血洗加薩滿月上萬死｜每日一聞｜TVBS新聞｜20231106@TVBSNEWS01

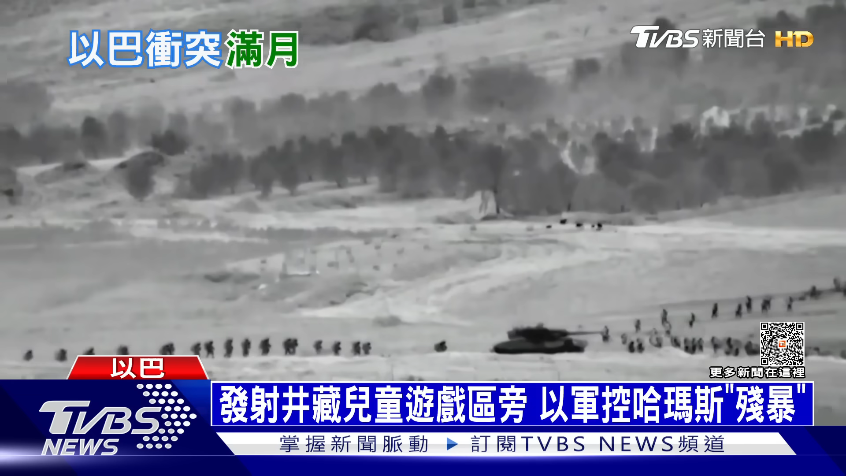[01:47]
指控哈马斯拿民用设施当掩护以色列的坦克步兵大军逐渐就位层层将哈马斯围困在加萨走廊的北部地面攻势不断还有日夜的轮番轰炸